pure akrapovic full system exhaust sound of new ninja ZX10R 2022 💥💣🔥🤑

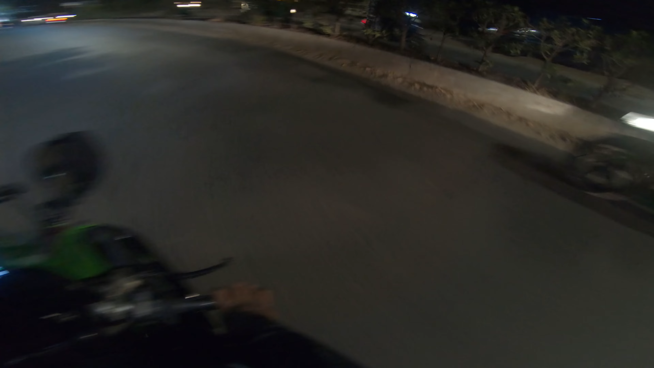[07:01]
सो हमारे साथ नए राइडर है, निंजा 300 है उनके पास। अभी हम लोग सब निकल रहे हैं घर पे जाने के लिए। और अच्छा खासा थ्रस्ट मिल गया मुझे।
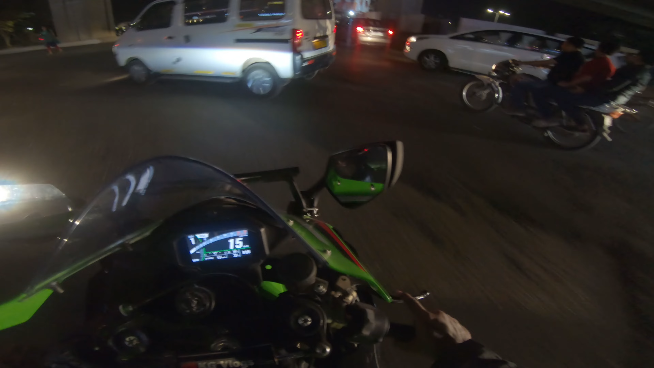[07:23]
देखो ये लोग, ऐसे लोग भी रोड पे होते हैं जो ये लेन में चलते हैं और उनको जाना है इस साइड पे, वहाँ से साइड लाइट देके मुड़ जाते हैं। काफ़ी संभालना पड़ता है।
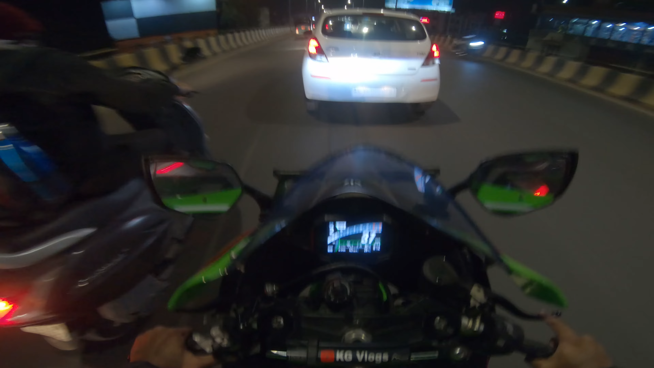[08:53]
काफ़ी ट्रैफिक, जगह जगह पे कॉरपोरेशन ने खोद के रखा है